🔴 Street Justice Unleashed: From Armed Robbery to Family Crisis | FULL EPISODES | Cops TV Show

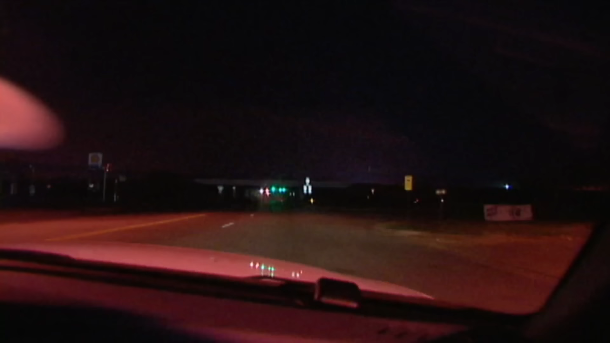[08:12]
So we're just going to stop right here in the intersection and just wait on them and see which way they decide to go. Okay, here they come. We're going to go ahead and we're going to get on the freeway.
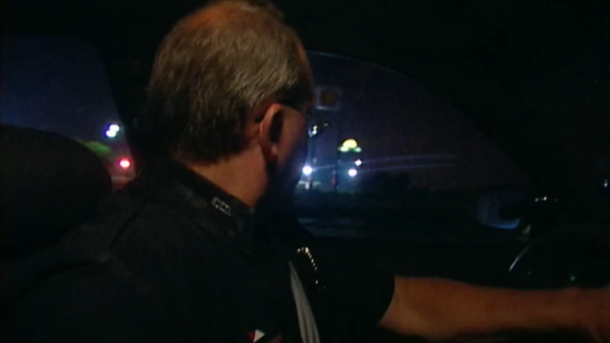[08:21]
Get up here and get in position so when they come by, we can jump in behind the lead vehicle.
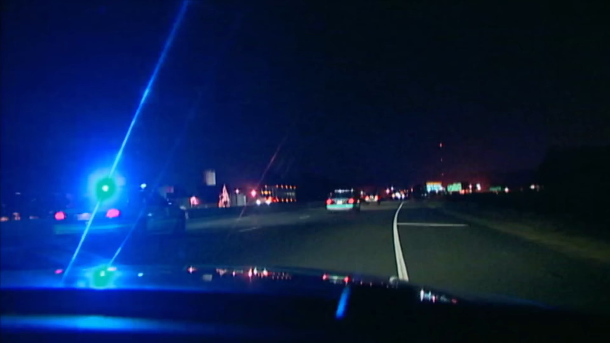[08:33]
Okay, the state's coming up. Let them get up there. There he goes.
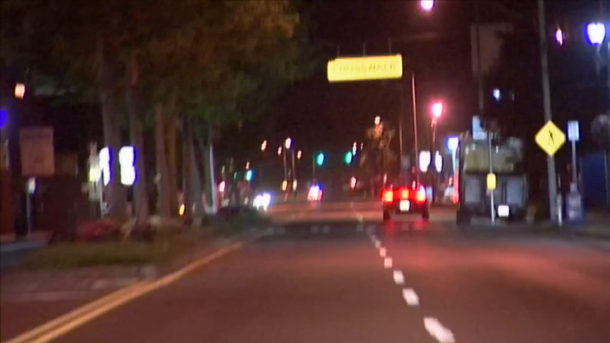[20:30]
Vehicle guided behind. I don't know what kind of crime they have.
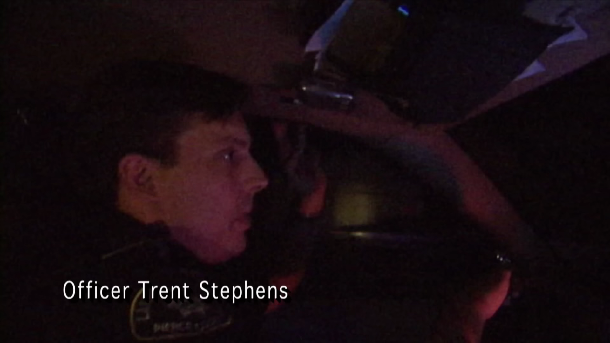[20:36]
It's occupied by two people. We got cars up here.
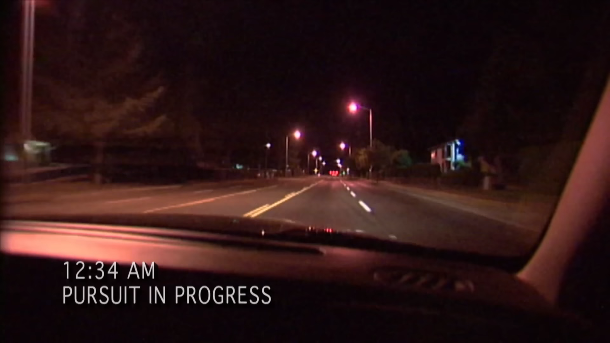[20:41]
Try to get sticks out in front of them. They drive all over the place, back and forth, all over the city, back and forth. Traffic light. 80 traffic light,